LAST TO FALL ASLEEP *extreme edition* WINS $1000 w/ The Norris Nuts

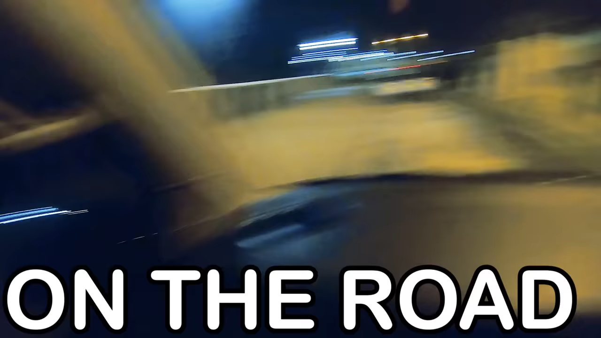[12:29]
There's actually sand on the road because the waves have swept over here.